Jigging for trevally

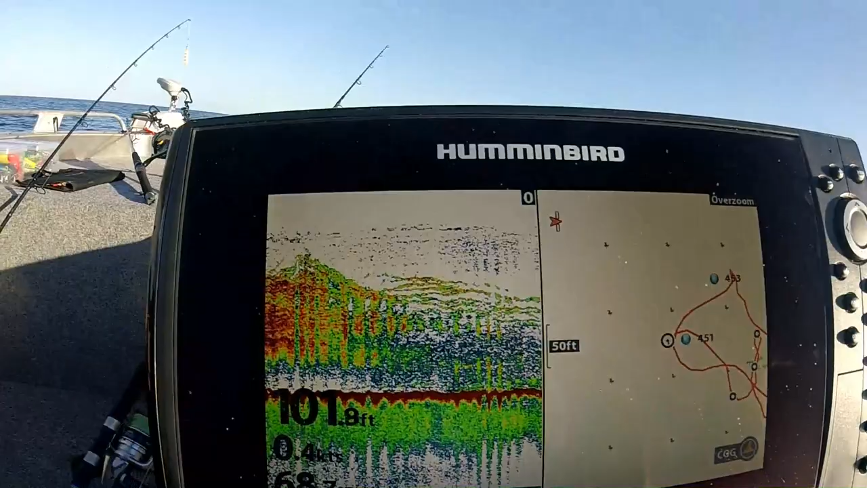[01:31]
Look at that shit. Have a look at that. Have a sound.